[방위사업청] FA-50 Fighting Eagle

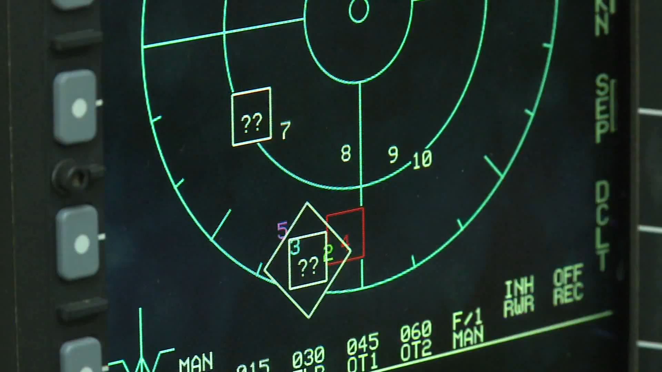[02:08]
Capable of simultaneous tracking of two targets and has wide detection area with its high resolution map application. And it also has excellent air to ground attack capability.
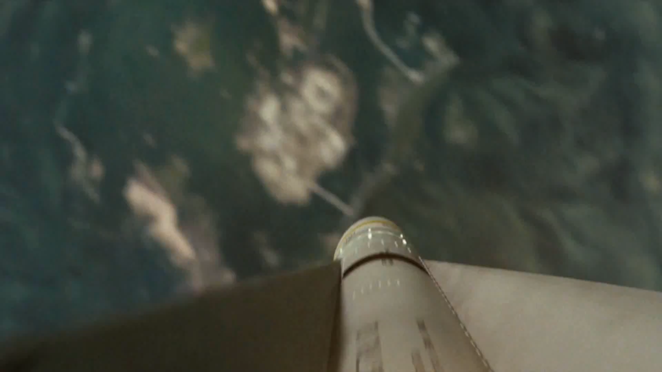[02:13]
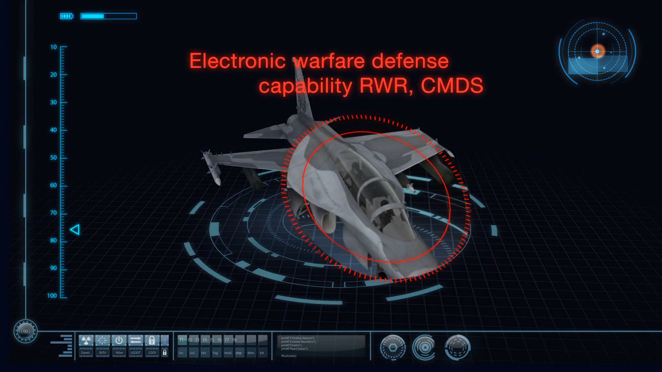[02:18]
It has excellent viability with installed radar warning receiver and
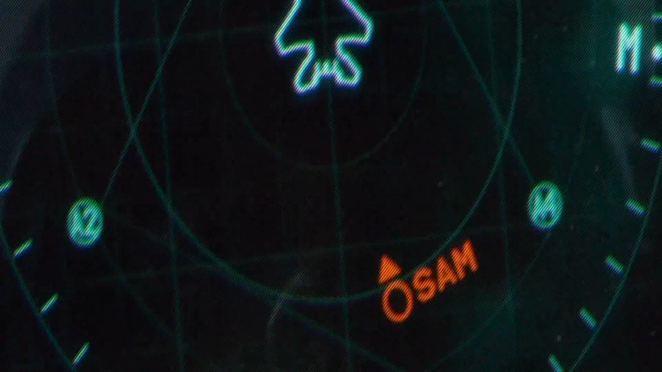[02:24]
countermeasures dispenser system that are applied to the cutting edge fighter.